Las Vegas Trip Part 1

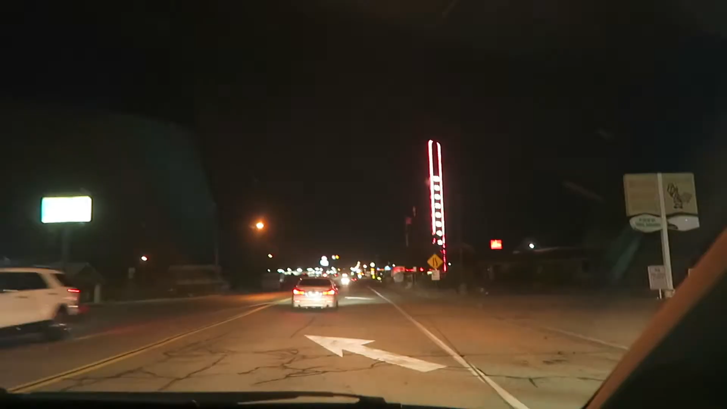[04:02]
is this thermometer called Jared world's largest thermometer
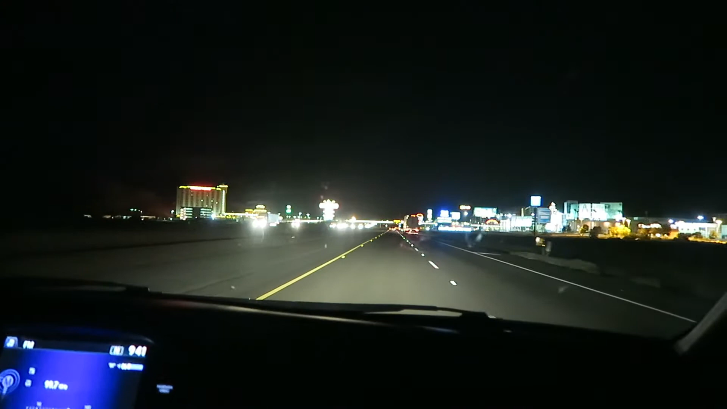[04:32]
okay guys we're about to pass state line there's a whiskey pizza over there to your left and I forget what's the casino over here Buffalo Bills on your right welcome to Nevada right right there and we're crossing oh are we there oh I missed it I thought it was once you get underneath that this bridge that's where it is and there's some I guess uh outlet mall